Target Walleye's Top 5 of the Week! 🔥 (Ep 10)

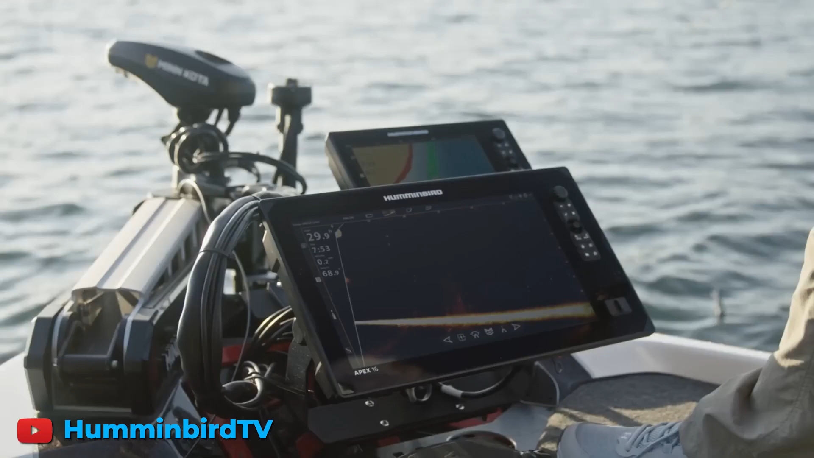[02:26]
It allows you to control your trolling motor and your live forward facing sonar transducer in unison or you can move them independently of each other which is even just hard to do with my hands.
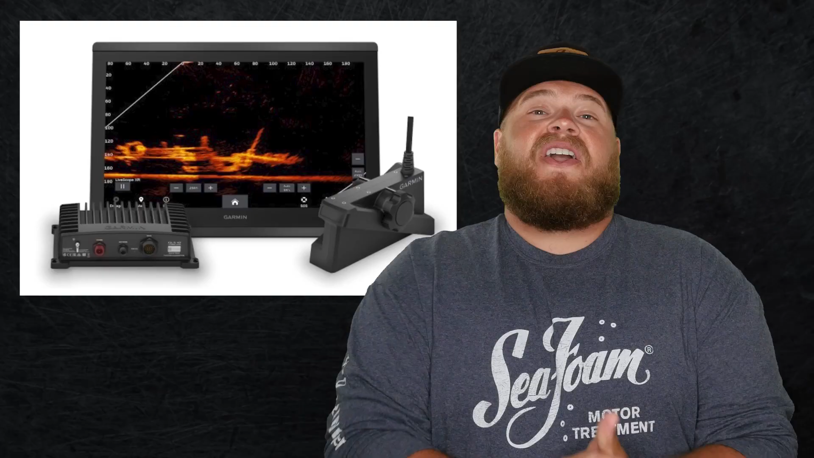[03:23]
Garmin just announced their new LiveScope XR which stands for extended range and that baby can shoot up to 500 feet ahead of the boat and mark fish in real time or structure.
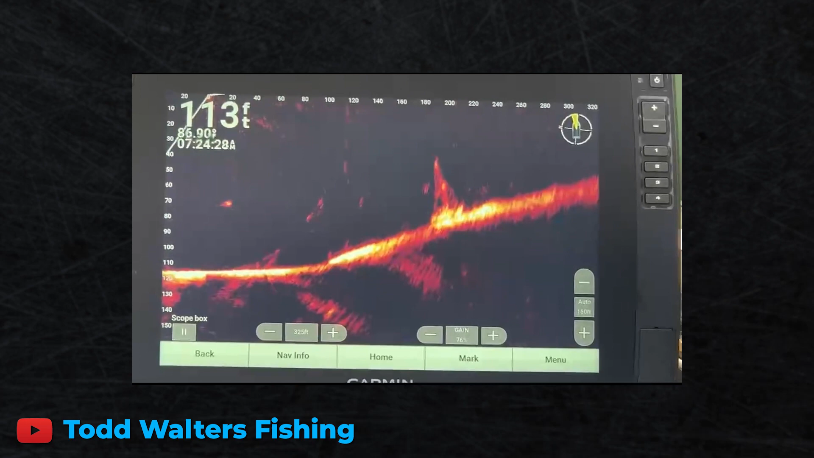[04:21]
On screen: depth 113 ft
So this is pretty cool. I was just scanning around messing around out in the deepest part of the lake and I found a sailboat. That brings us to number five.